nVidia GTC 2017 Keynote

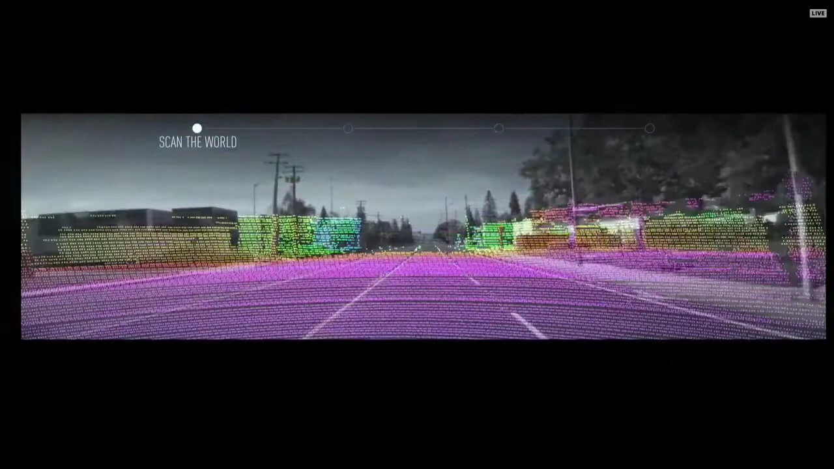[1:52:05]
And so in this particular case, the first thing that's happening is we're using the LiDAR, we have a LiDAR mapping car, and we're trying to detect everything that's around us, whether it's the lanes, the vertical poles.
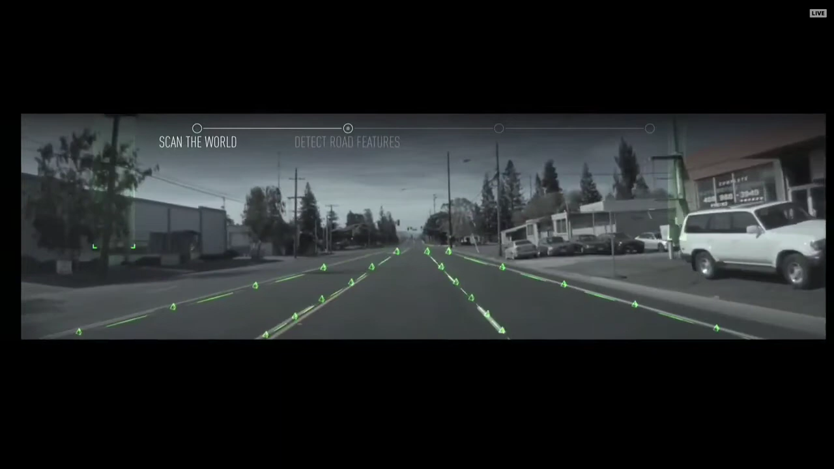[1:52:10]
We're trying to create essentially an HD map of the structures in the world that we ought to use to localize ourselves later. Okay, so we detect all the road features.
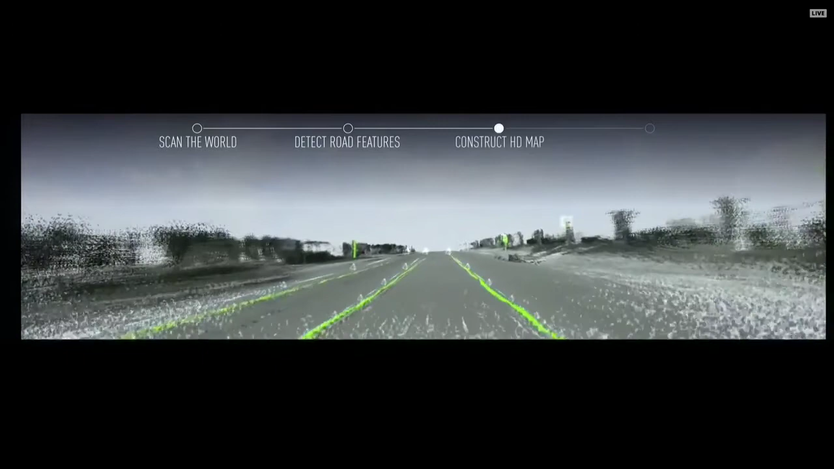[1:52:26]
We construct the HD map. There are amazing companies who are doing this.